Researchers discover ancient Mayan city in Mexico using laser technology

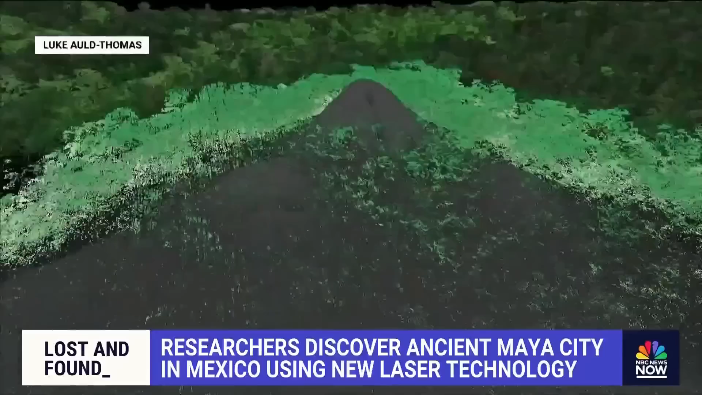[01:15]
It shows peeling away the points that represent vegetation to show buildings underneath.